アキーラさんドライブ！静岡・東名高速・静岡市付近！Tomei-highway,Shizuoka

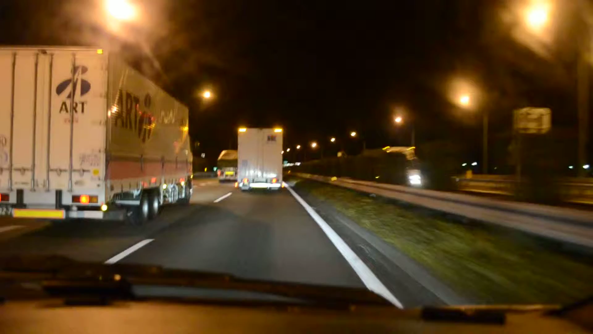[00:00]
東名高速道路、下り線静岡インターの近くを今走っているところです。で、結構今ね、結構今日混雑します。本日平成24年2012年の1月の24日、平日火曜日なんですけどね、いや時間は夜9時7分。結構混んでますね。なかなかスムーズに進まないです。